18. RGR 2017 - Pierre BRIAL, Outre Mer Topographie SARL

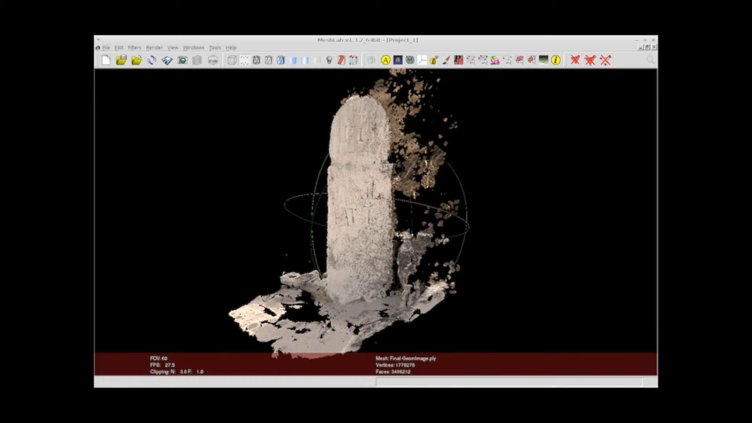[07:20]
Là, on visualise le nuage de point, donc la pierre tombale reconstituée en 3D, avec un autre logiciel libre qui s'appelle MeshLab, qui permet de faire de la visualisation et un petit peu de traitement 3D. et on peut s'affranchir des questions de lumière, de texture, d'ombre,
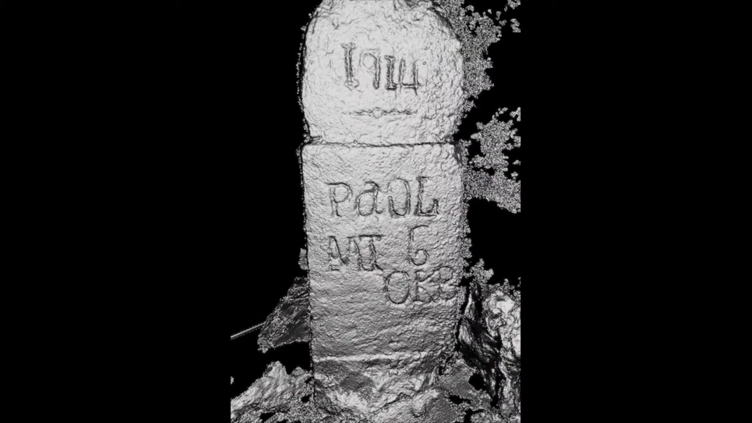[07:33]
et visualiser parfaitement l'inscription qui était à moitié cachée par la peinture.
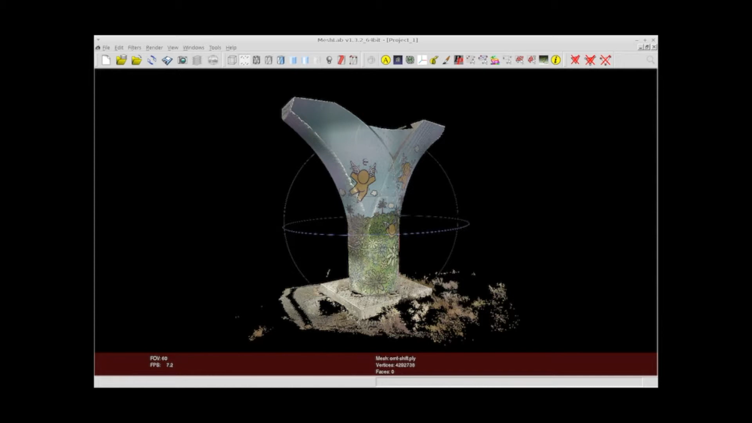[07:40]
Donc ensuite, toujours avec MeshLab, la visualisation d'un nuage de point que vous reconnaissez certainement, qui a été relevé non pas par photogrammétrie, mais par scanner laser.